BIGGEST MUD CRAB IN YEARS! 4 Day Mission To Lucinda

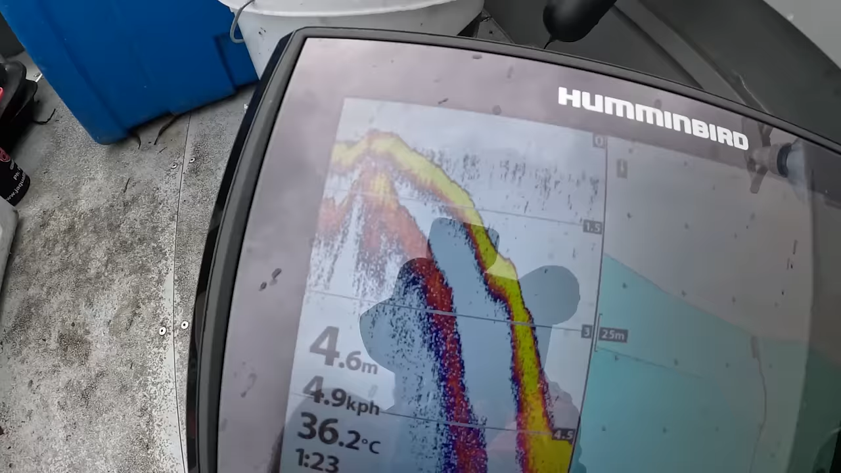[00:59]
On screen: depth 4.6 m, water 36.2°C, speed 4.9 km/h
Yeah, that's 5 metres pretty much there, mate. Yeah. Bombs away. Plenty of fresh around.